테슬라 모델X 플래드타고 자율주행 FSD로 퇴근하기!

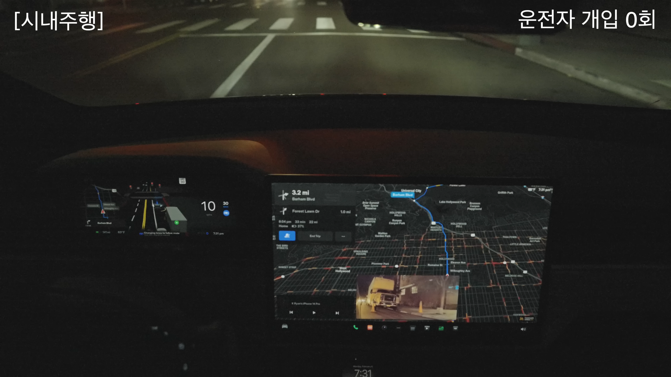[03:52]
자 이거는 뭐 이러면 안 되지 지금 굉장히 여기서 우왕좌왕 하고 있는 모습인데 이 부분은 제가 따로 캡처해서 여러분들께 설명드리도록 할게요 자 일단은 이제 또 신호 확인한 거 보고 가고 있고 어 가고 있습니다 이렇게 지금 이 길 자체가 그냥 그 한차선이 넓은 길도 많고 이렇게 옆으로 나눠지는
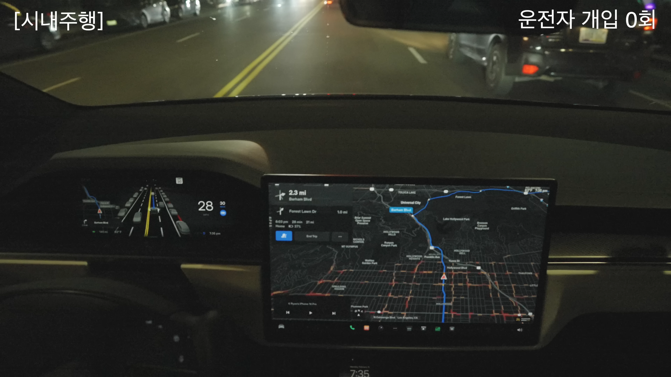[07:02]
옆에 이 수십 대의 차량들이 지나가고 앞에 갑자기 튀어나오고 길이 변화가 되고 도로가 바뀌고 이런 부분들 이거를 그냥 우리가 게임에서 뭐 여러 대의 차량이 있을 것이다 이렇게 표시한 게 아니에요 정확하게 그 차량의 대수와 그 차량의 쉐입과 차선과 이런 것들을 정말 실시간으로 데이터를 딱 그래픽화 시켜요 지금 사람 지나가는 것도
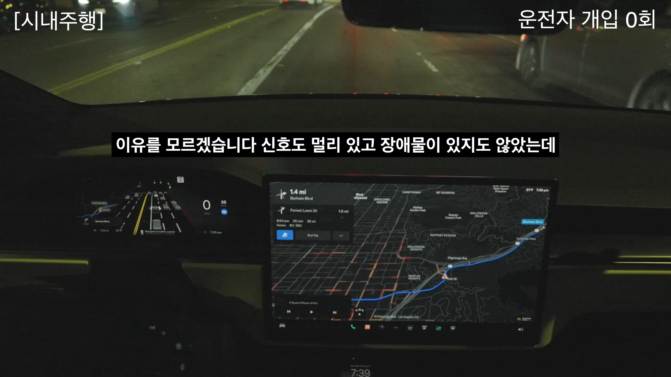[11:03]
왜 섰는지 모르겠는데 일단 놔둬볼게요 파란불 제가 그냥 왜 섰는지 모르겠어요 지금 근데 일단 출발을 시켜놨습니다 지금은 앞차가
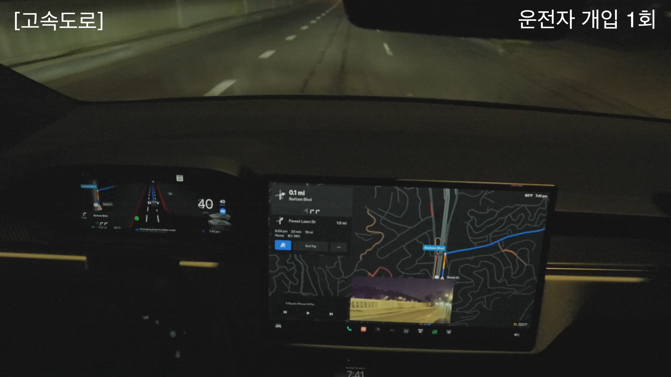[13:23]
자 이제 우회전을 할 거예요 우회전을 약간 급격한 우회전을 할 겁니다 그래서 속도를 어떻게 감속을 하면서 우회전을 할 때 한번 보고 싶어요 자 깜빡이 켰고요 이제 우측 차선으로 들어갈 겁니다 우측 차선으로 들어갈 거고 지금은 그 끝에서 두 차선이 다 우회전이 가능한 차선이어서 지금 이쪽 중앙 차선에서 우회전을 하려는 것 같아요 네 그 다음에 들어가죠
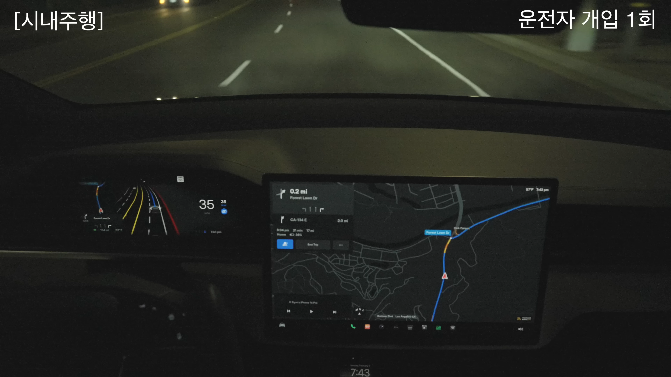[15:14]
중간중간에 차선이 끊긴 도로가 있었죠 계속 그런 차선이 나왔었는데 거기서 흔들리지 않고 그냥 자기가 딱 정해온 그 앞에 루트를 따라서 이제 가고 있고 자 이제 우측 차선 우회전 차선으로 자기가 찾아 들어갔어요 지금 찾아 들어가서 우회전 이런 게 발전됐다는 거예요 이런 게 예전 테슬라에서는 이런 걸 못했어요 예전 테슬라에서는
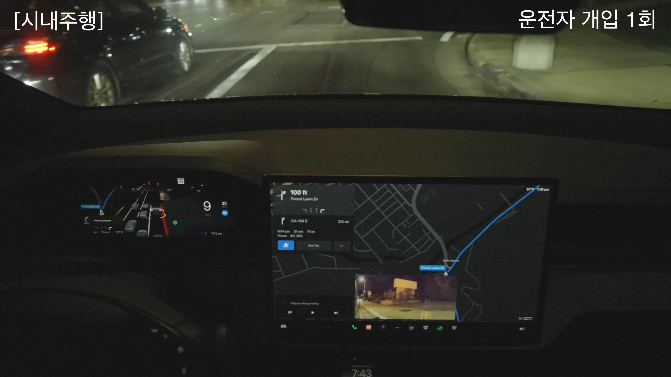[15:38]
거기서부터 이미 갈팡질팡 막 차선 찾다가 하고 지금 이제 신호 빨간 거 확인하면서 이쪽 우회전 차선이니까 사람 없는 거 확인하고 가고 있습니다 야 진짜 이거 진짜 센세이션한데 정말 야 뭐
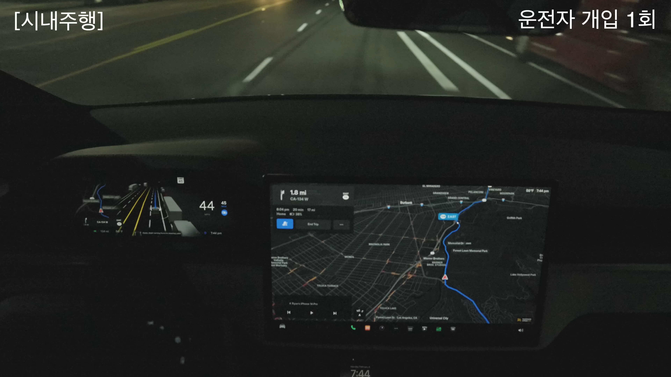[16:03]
자 좋습니다 제가 우회전 차선 차량이 나오는데 교차로에서 차가 있는 거를 그래픽으로 이미 확인을 하고 있었고 사실 이럴 때는 저는 그 위에 오른쪽에 주차돼 있는 차들이 있으니까 1차선으로 갔으면 좋겠는데 이제 다음에 경로가 우회전을 해야 되는 경로다 보니까
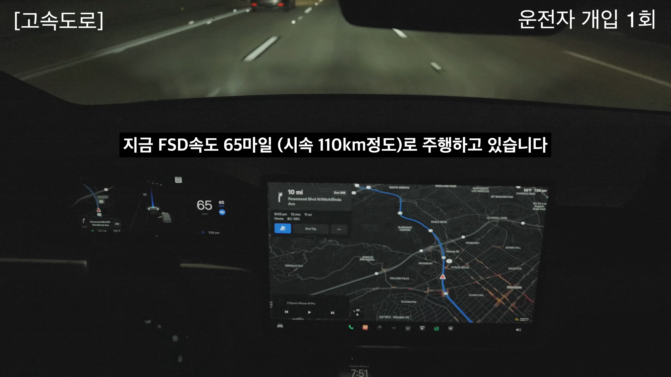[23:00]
가지를 않고 저를 반대쪽으로 보내는 그래서 약간 가운데에서 안정되게 가게 해주고 있고 65마일 한국에서 110km 정도 되는 속도로 지금 가고 있습니다 65마일이 이제 규정속도고 지금 보시는 것처럼 65마일을 다 넘어서 넘게 달리죠 보통은 70에서 75마일 70에서 75마일 달리고 좀 빠른 80마일 이렇게 가는데 지금은 이제 테슬라가 규정속도로 가니까 좀 안전하게 저는 가고 있어요 lifet 15마일
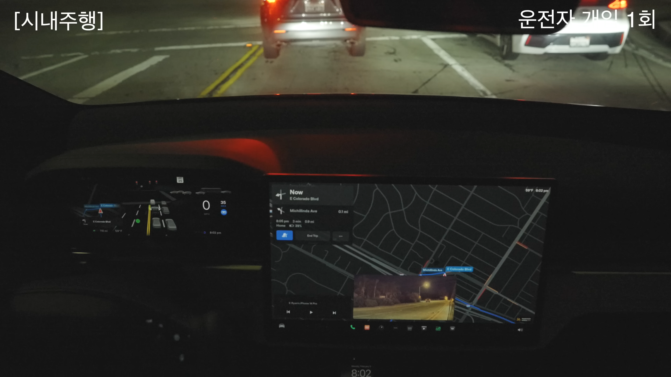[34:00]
자 이제 이 신호는 제가 3거리 4거리 신호고요 4거리 신호고 여기서 좌회전 신호를 받으면 제가 저쪽에 1차선으로 갈 거예요 음 음 왜 이렇게 어우 깜짝이야 네 제가 이게 지금 좀 전에 뭐가 있었냐면 우리가 운전하면 우리가 운전하면 이렇게 가잖아요 이렇게 가는데
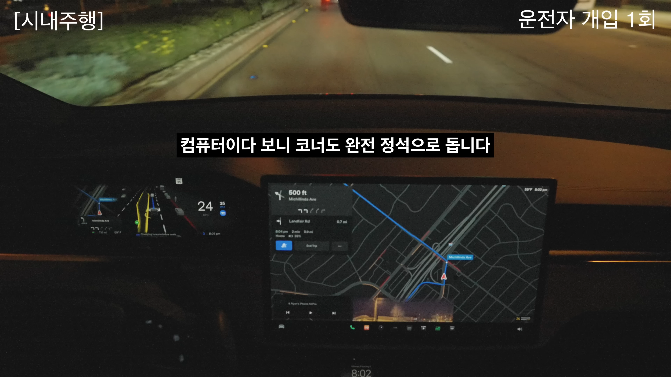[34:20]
얘는 그 좌회전하는 패스를 만들기 위해서 이렇게 이렇게 정석대로 가요 그러다 보니까 약간 코너를 크게 도는 건 있죠 근데
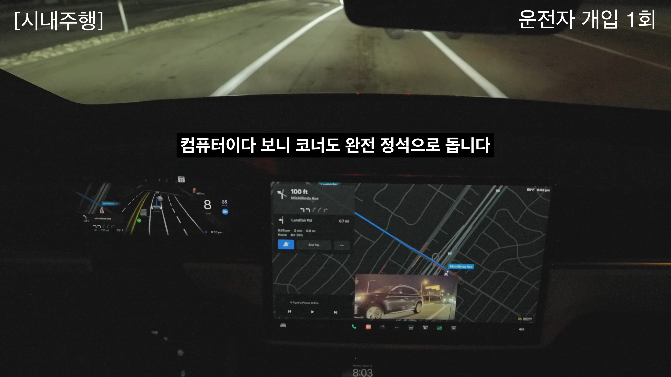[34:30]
그림상으로는 그 경로상으로는 그게 원래는 정석인거죠 자 이제 좌회전을 해야 되기 때문에 얘가 안쪽 2차선 중에 바깥쪽 차선을
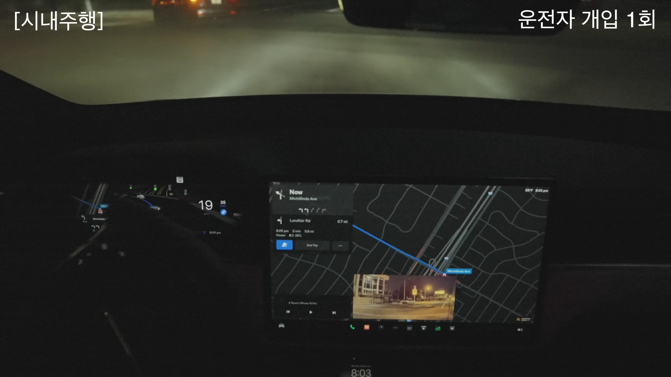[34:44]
테이크 했었고 그 다음에 그대로 이제 바깥쪽으로 해서 이쪽 차선을 들어왔습니다 자 앞차가 이제 오른쪽으로 빠지고 여기 굉장히 지금 차선이 없는 게 한 차선이 굉장히 넓죠 우회전 차선하고 섞이면서 그래도
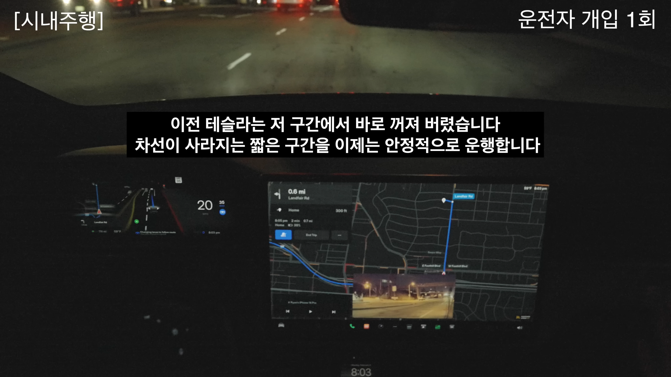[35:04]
이 차선 자기 차선을 찾아가고 있고 이제 합쳐지는 선이 그려있을 때 안정적으로
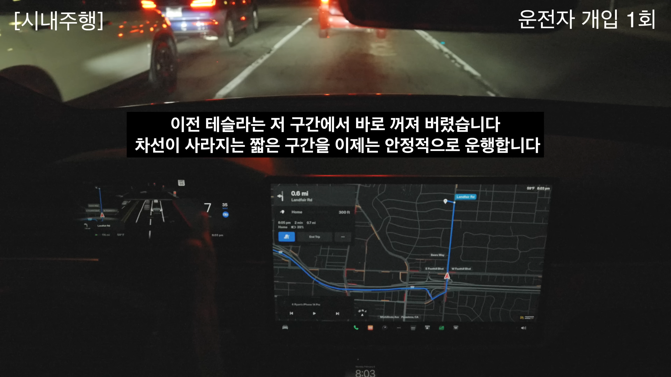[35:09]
들어옵니다 이전에 차량이었으면 저기서 꺼졌어요 이전에 테슬라였으면은 이미 저 단계에서 띠디딕 가면서 이제 꺼졌습니다 왜? 자기가 차선을 못 찾기 때문에 아니면은 이 큰 차선의 중앙으로 갑니다 그러면 이제 난리 나겠죠 음 이 큰 차선의 이 이 2차선과 3차선 우회전 차선의 중앙으로 그냥 막 달리기 시작하면 차가 막 갈팡질팡하고 어 문제가 되는데 이거는 지금은
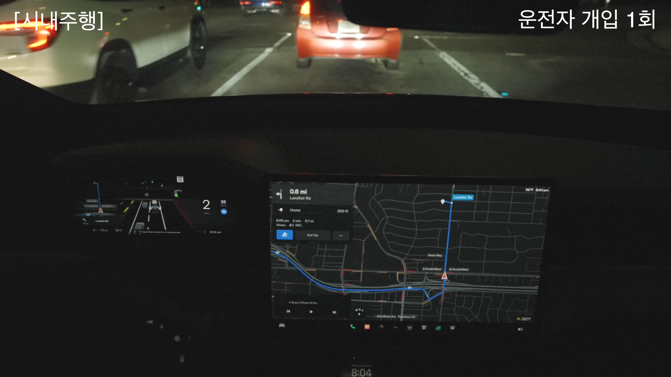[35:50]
자기 차선을 그냥 쭉 찾아서 왔어요 차선이 없는데도 제가 계속 차선이 없는데 차선이 끊겨 있는데 자기가 가상의 선을 만들고 그 선을 따라간다 라고 계속 얘기했는데 그게 그저 이전에는 그만큼 어려웠기 때문에 제가